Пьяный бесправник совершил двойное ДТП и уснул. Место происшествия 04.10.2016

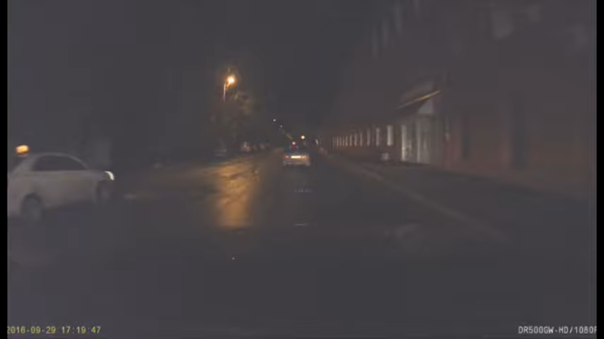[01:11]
Таксисты и очевидцы преследуют и снимают на камеру водителя «Девятки», который скрылся с места ДТП. Лада с выключенными фарами ехала в сторону Театральной площади. У меня факт движения, если что было.
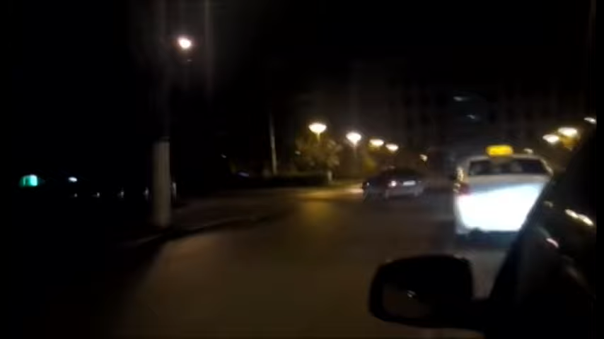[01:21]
За лихачом также устремились и активисты ночного патруля. Водителя они сообщили в дежурную часть ГИБДД. Оказывается, «Девятка» ранее уже звучала в ориентировках.
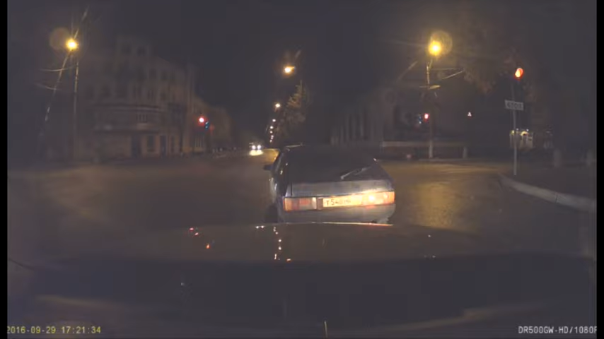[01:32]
Водитель вскоре выехал на Октябрьский проспект, где его задержали инспекторы.